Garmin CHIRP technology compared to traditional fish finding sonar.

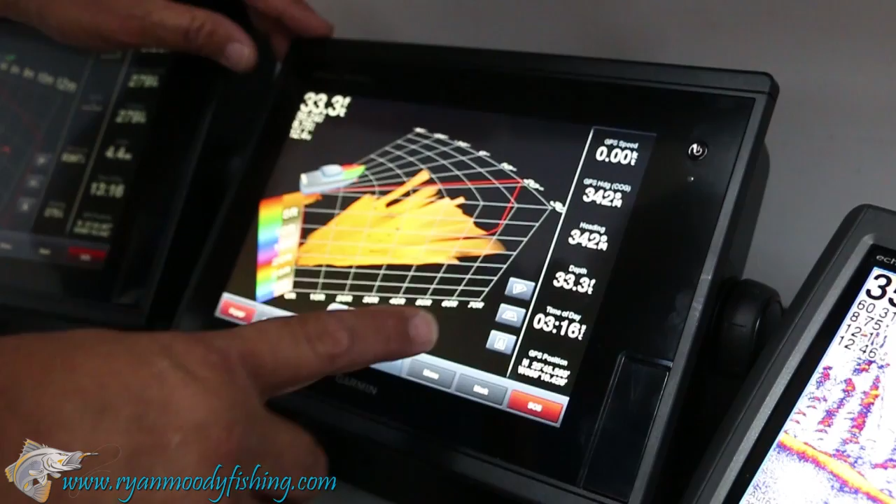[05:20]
It can also change, that's a side-on 3D.
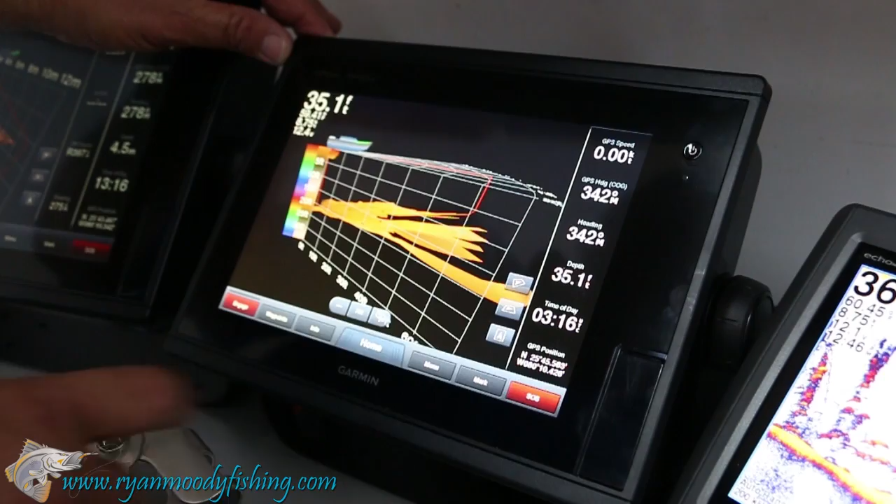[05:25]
It can also change it to side elevation and also to a plan elevation. So we can look overhead as well. Wow, that's amazing, isn't it?
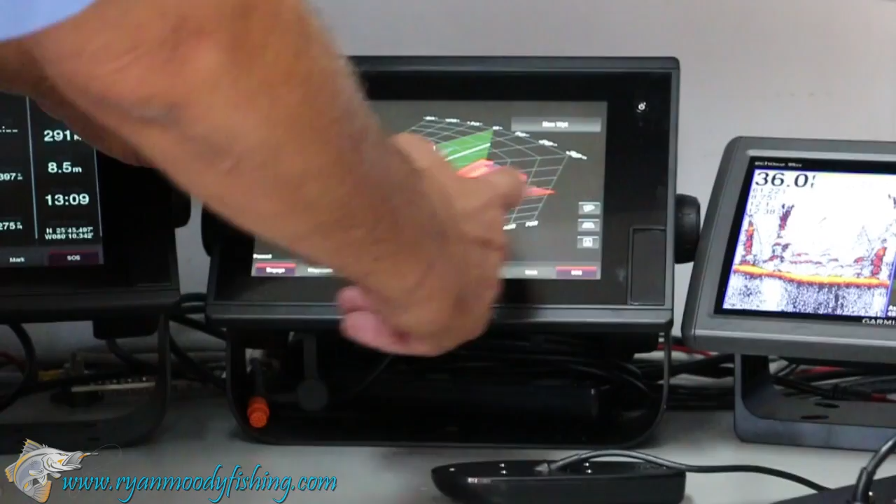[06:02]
You can see they've got different coloured layers here coming down to the gradicules for the depth scaling on the side on the left here. And then there's also a scaling of distance out from the bottom. So you can see where the... I bumped that and it stopped.
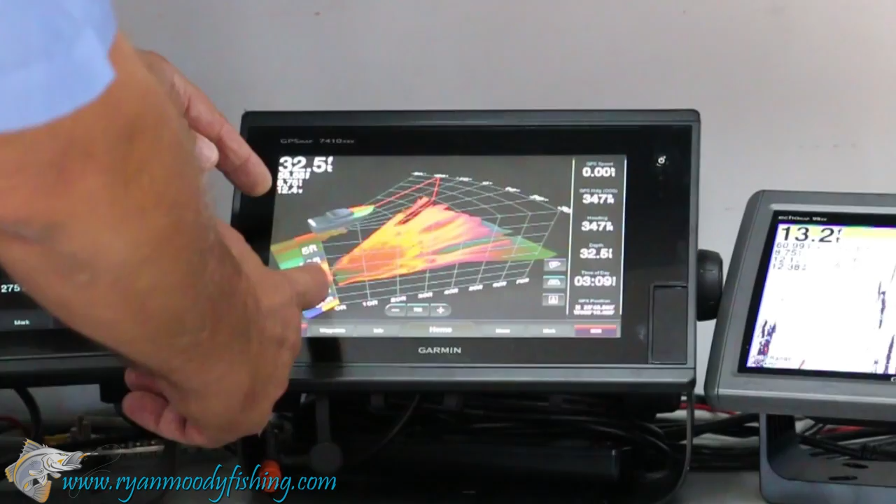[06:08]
We can't see here at the moment. There's some shading change here.
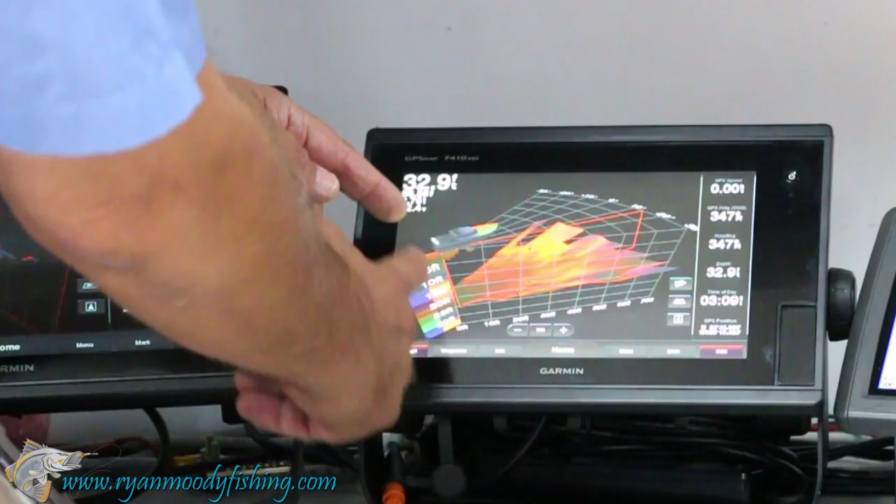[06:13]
But as you come down in depth, the shading will change depending on the depth you're in.
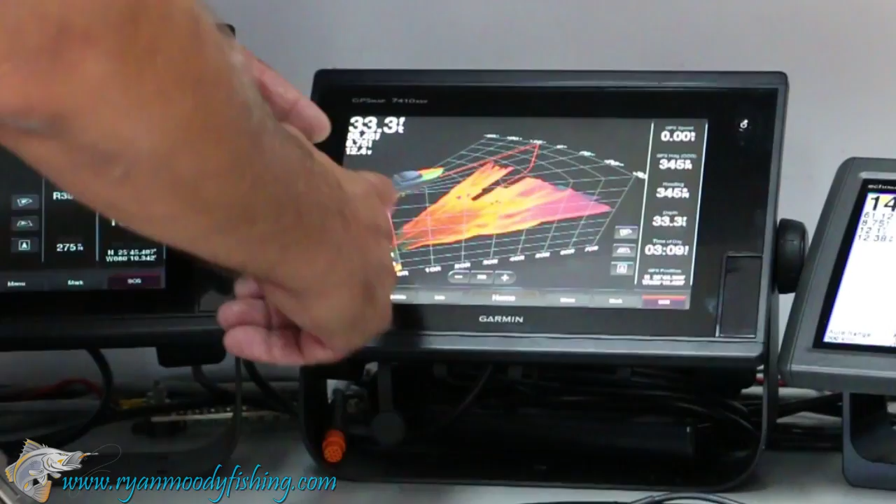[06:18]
And we actually did a test last week, a demonstration for the Port of Townsville. They're dredging around the main wharf areas.
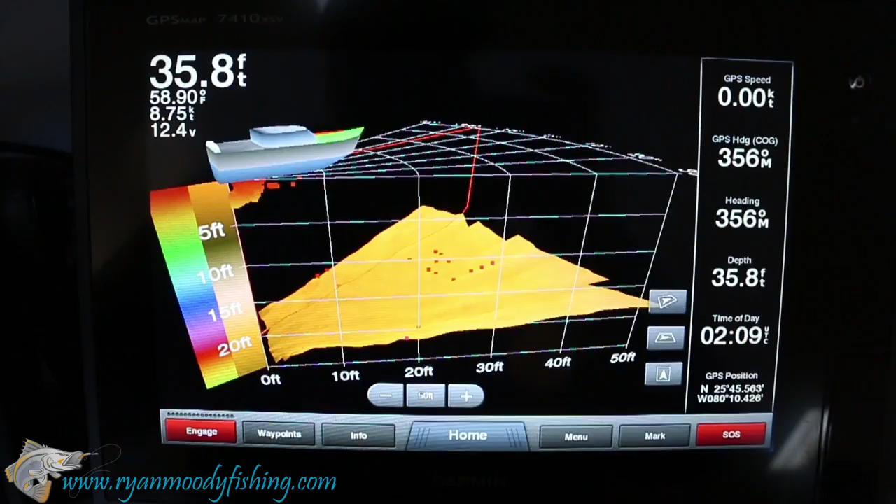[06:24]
On screen: depth 35.8 ft, water 58.90°F
They're trying to go down an extra three metres. And we demonstrated this live. And we could see whether they'd been dredging.